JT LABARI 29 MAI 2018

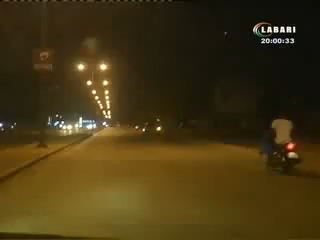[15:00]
Niamé de plus en plus éclairé. En effet depuis un certain temps la ville de Niamé bénéficie d'éclairage sur les axes principaux et espaces publics.